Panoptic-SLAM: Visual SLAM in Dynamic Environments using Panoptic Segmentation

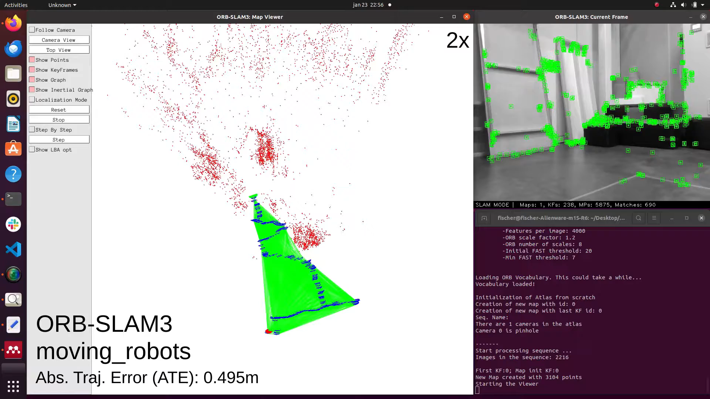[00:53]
The estimation has a high drift caused by the features detected in the moving robots. Panoptic SLAM, on the other hand, is able to filter the features belonging to moving objects in the scene and estimates the pose with a low drift.
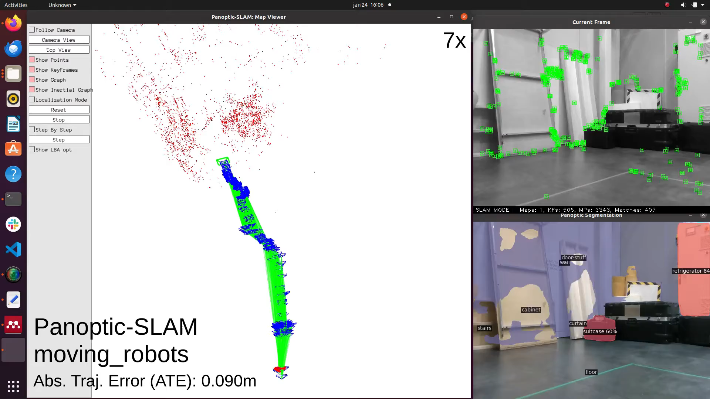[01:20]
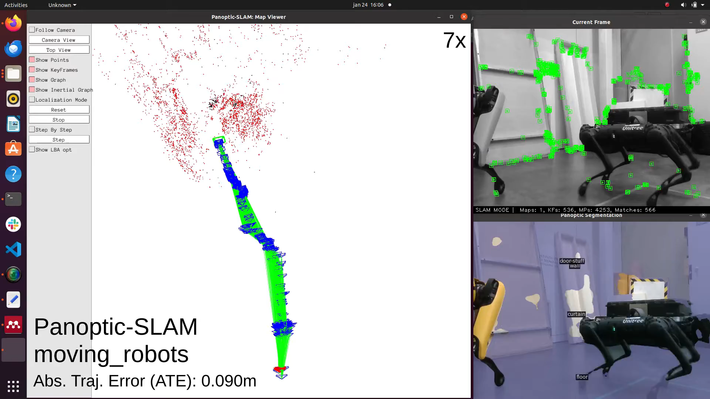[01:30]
Here we can see the Panoptic SLAM and Orbslan 3 running side by side. While Panoptic SLAM maintains a consistent trajectory,